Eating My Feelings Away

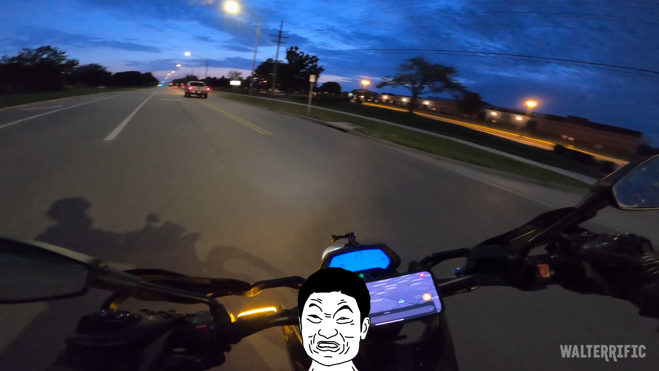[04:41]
all time on this bike from now on it's pretty dark this'll
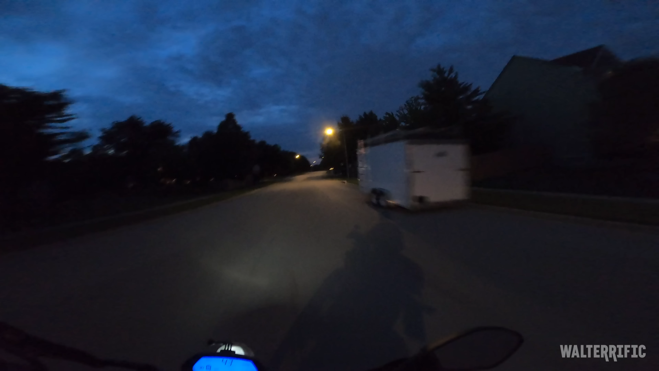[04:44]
be a good time for high beam oh didn't make any difference i mean i could see reflecting boom on the light but i don't see it like on the trees maybe if it were darker the high would have looked better needs work though fork seals need to be checked the fluids need to be refilled tires need to be replaced the battery is falling out of the frame that needs to be fixed i got like 10 things literally a list of 10 things need to be done on this bike this bike is basically my beater i've never had a bike that's been more of a beater than this one that's for sure it's the one you commute with you put miles on you drop it you do whatever you